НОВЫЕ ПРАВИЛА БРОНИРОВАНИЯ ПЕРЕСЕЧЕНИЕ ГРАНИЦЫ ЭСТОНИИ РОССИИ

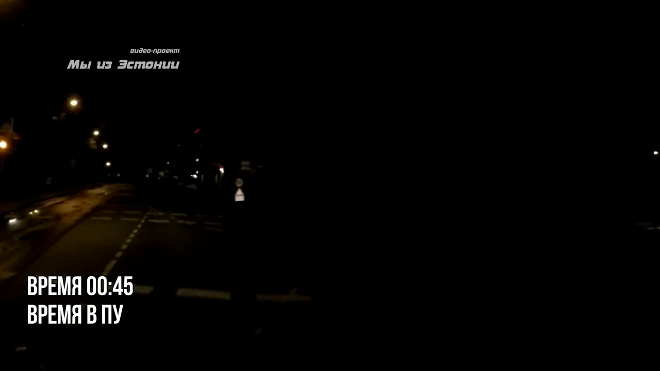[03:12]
мы уже едем пять минут это еще учесть что сейчас ночи нет машин а днем работает светофор и полно машин в этих местах на этих улицах да много еще есть такие туристы которые проездом первый раз через нару они просто-напросто не знают где находятся границы и ездят по городу ищет ее и никак не могут найти и такие люди тоже могут спокойно опоздать они вот сюда
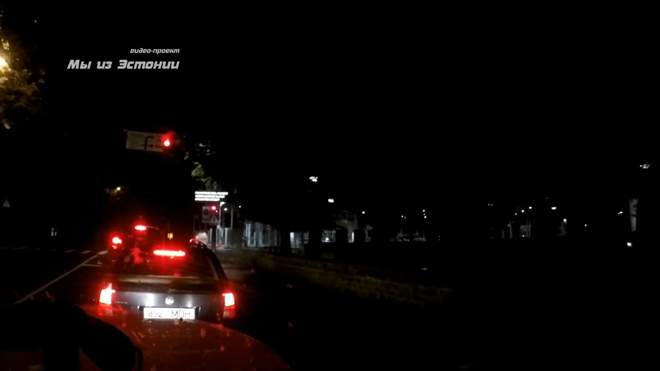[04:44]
за сколько пройдут вот три машины но сейчас 047 посмотрим каким интервалом пускают машины 048 мы продвинулись на одну машину пока что
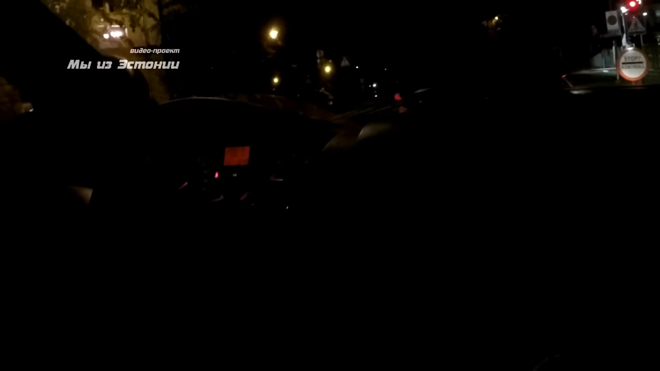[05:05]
уже 049 это мы уже едем от транссервиса получается 9 минут на удивление пускают машины быстро так вот загорелся зеленый и написано заезжайте в ворота сейчас мы эти ворота время 050
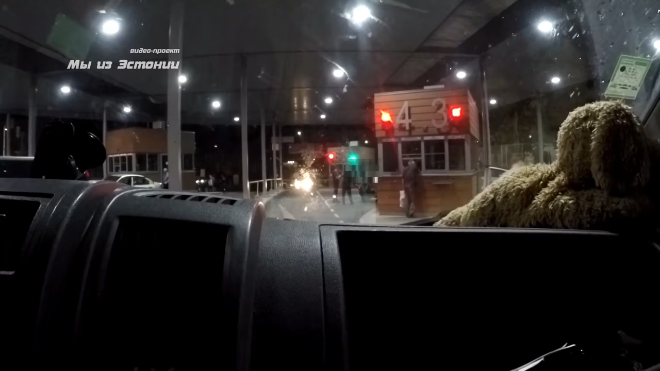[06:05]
и никого нету подъезжаем к нашей месту досмотра зеленым стрелочкой нарисованы
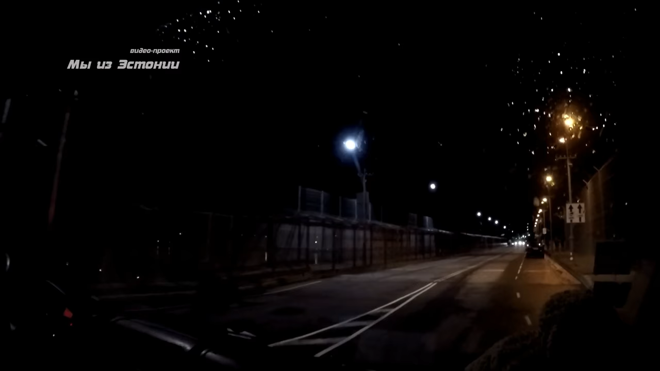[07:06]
И вот мы оказываемся Оказываемся в конце Еще одной очереди Которая проходит Прямо по мосту дружбы Очередь Наверное примерно из машин 30 Сейчас будем Смотреть за какое время Мы пройдем теперь эту
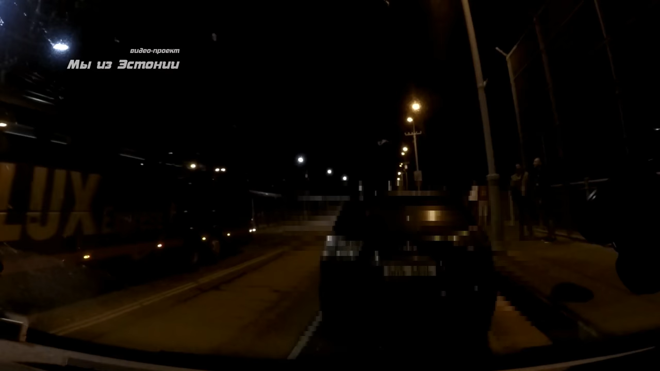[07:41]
очередь Чтобы въехать Хотя бы на Российской таможенный пункт Сейчас час 15
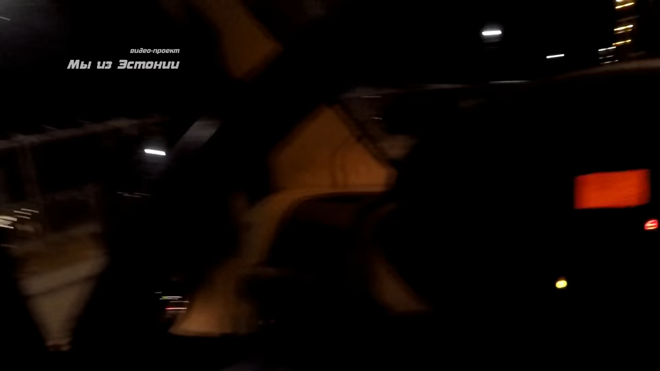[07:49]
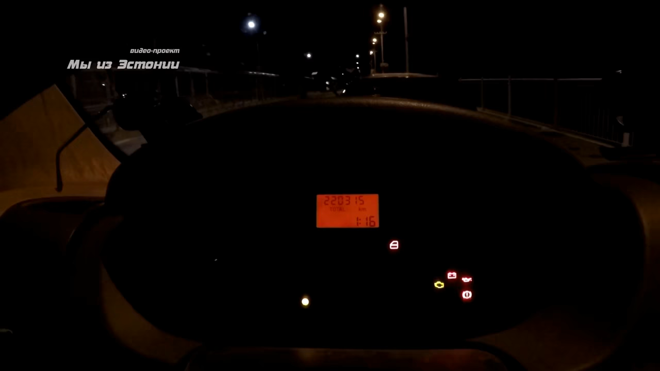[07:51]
Мы простояли Сейчас Ну уже час 16 Мы простояли где-то
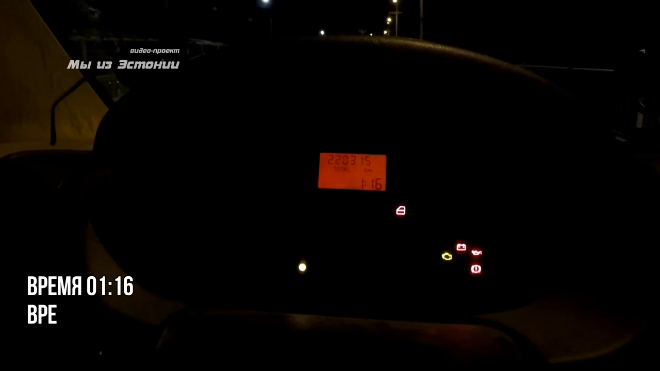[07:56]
сколько Порядка 16 минут Или в час Уже 20 минут
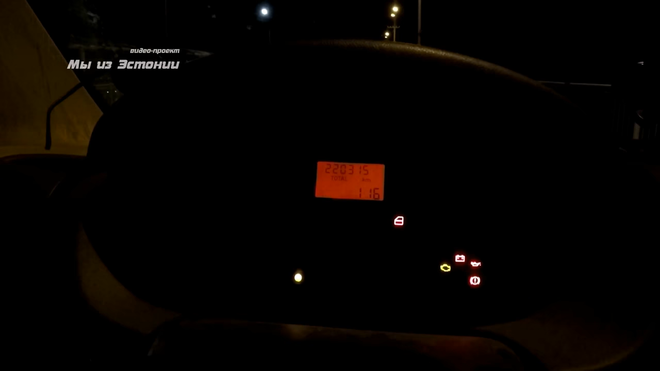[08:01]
мы простояли Вот мы продвинулись на половину моста Стоим на середине моста дружбы 20 минут
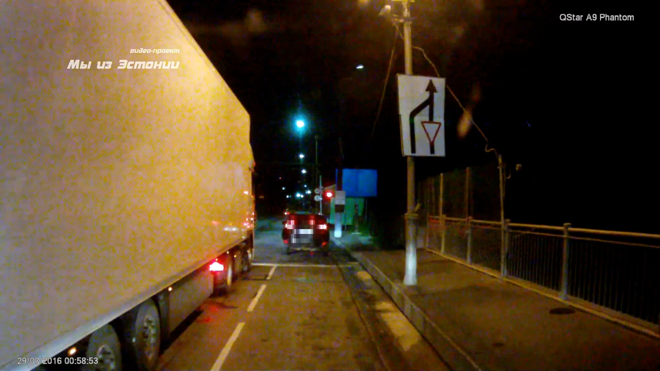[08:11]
Простояв ровно час на мосту Мы наконец-то приблизились Подъехали
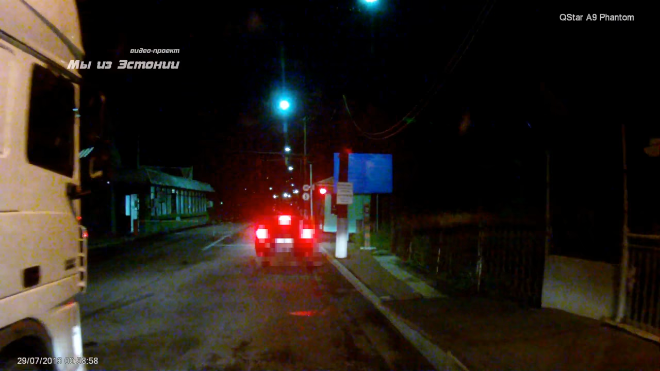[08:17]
К пункту пропуска К российскому пункту пропуска
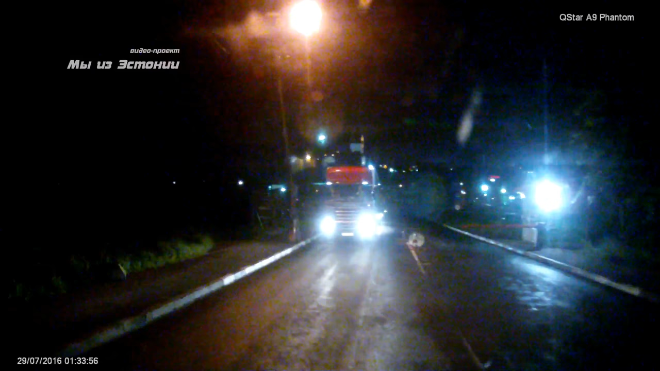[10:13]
Приключения продолжаются Нас отправили на МДК
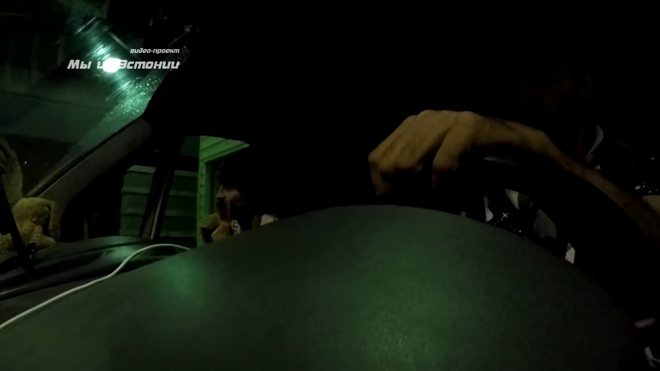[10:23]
Это такая просветка Просвечивать будут машину полностью Такая
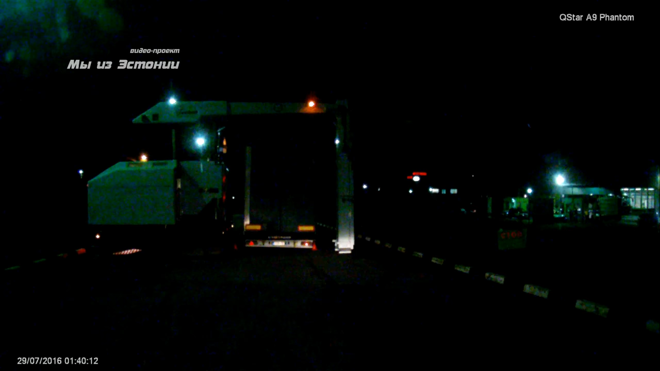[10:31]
вот машина Которая сканирует полностью фуру Может просканировать И сейчас нас тоже будут сканировать Мы
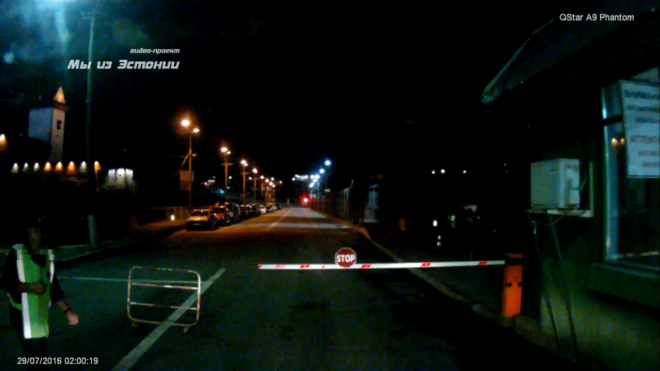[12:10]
Так Итого 2.56 Мы уже теперь даже С территории России Выехали
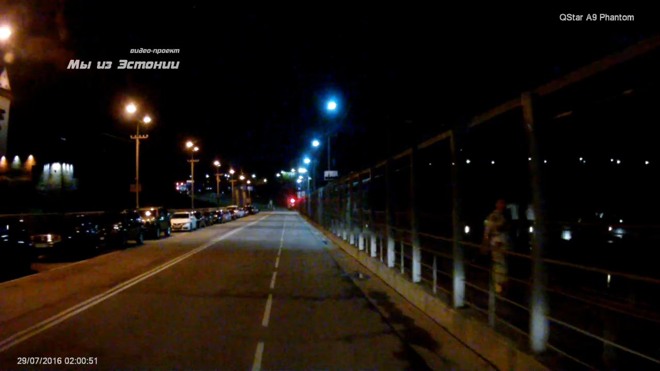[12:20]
И едем по мосту Дружбы По мосту Дружбы Обратно В Эстонию
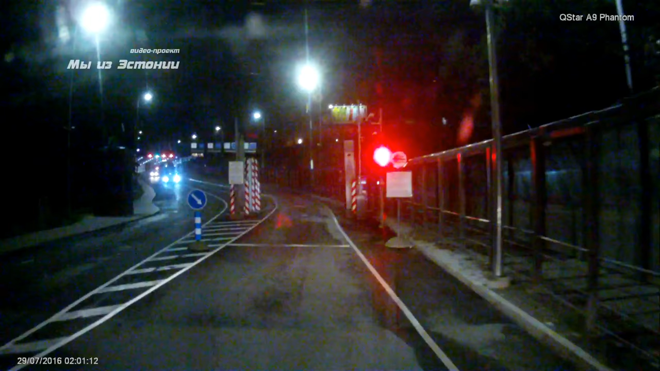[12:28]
Крестенок Да Ну все Собзнак показали Светофор зеленый Загорелся Потихонечку Проезжаем
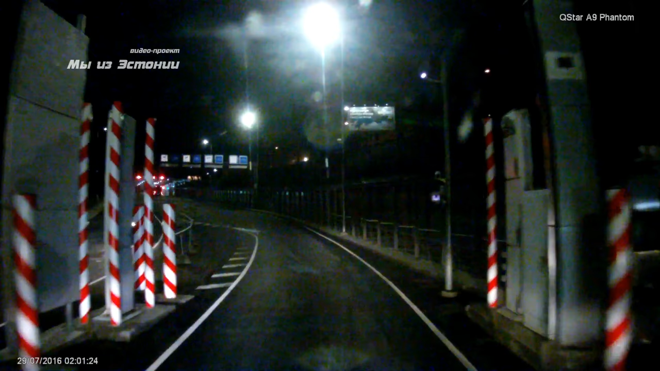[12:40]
Всякие рентгеновские штучки И едем Вот где зеленый Светофор
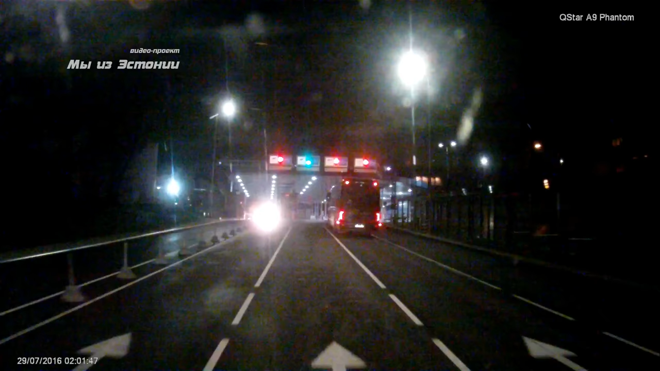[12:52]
Под зеленый Светофор
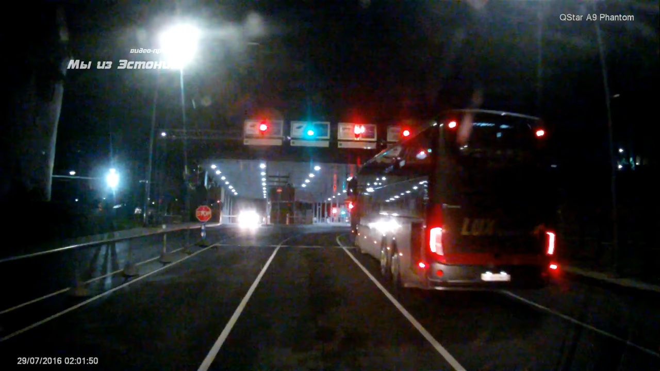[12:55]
И вот Бусточка Там горит Тоже Уже